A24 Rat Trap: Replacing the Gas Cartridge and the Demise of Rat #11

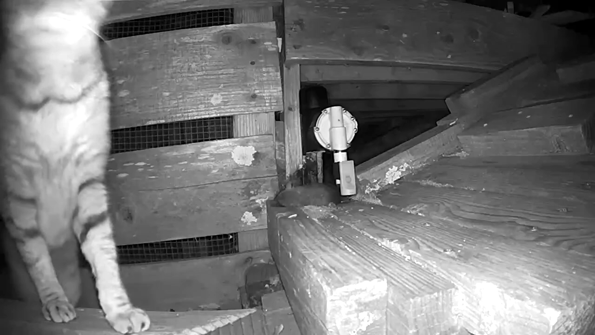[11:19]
I'm guessing for once the A24 worked like they show at the Good Nature videos,